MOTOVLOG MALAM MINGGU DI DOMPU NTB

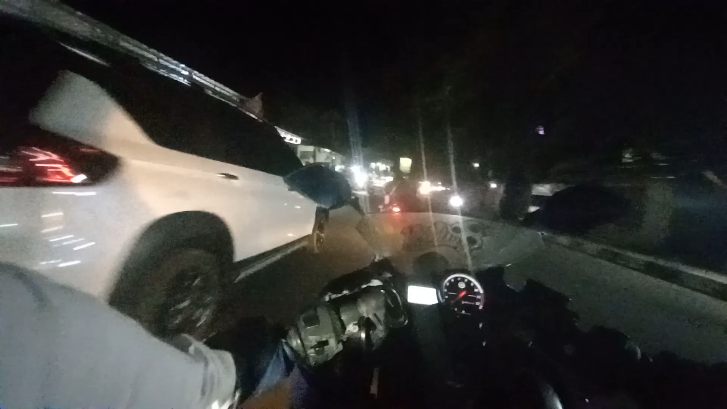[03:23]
Buahnya nggak ada. Oke, ini cabang Masjid Raya Bali Satu. Main rame nih malam minggu. Jangan-jangan di depan ada razia ya. Kita coba aja.